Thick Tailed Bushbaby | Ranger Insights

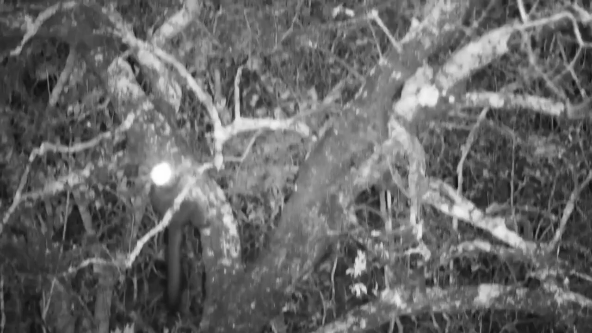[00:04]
The eye shine from this thick-tailed bush baby's eyes is blinding.
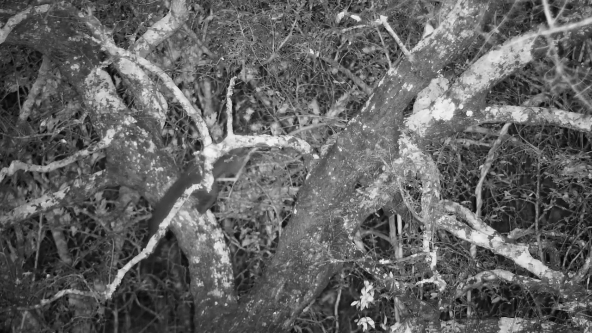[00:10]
Eye shine is the light that moves into the eye, bouncing back out. This is facilitated by a layer of reflective cells called the tapetum lucidum. By reflecting light back out of the eye, the tapetum lucidum gives the retina a second chance to collect light information, which helps an animal see better at night. This is obviously very important for nocturnal animals.
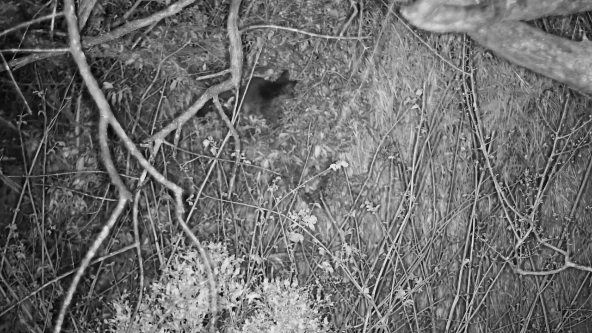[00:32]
This bush baby is the largest in the Gallego family, and they have huge eyes with pupils that dilate very widely for excellent night vision. And we can actually see this by just how bright the eye shine is. Thick-tailed bush babies don't leap like others in the family. Instead they climb and walk, though occasionally they do make short jumps from tree to tree. It's really difficult to spot bush babies.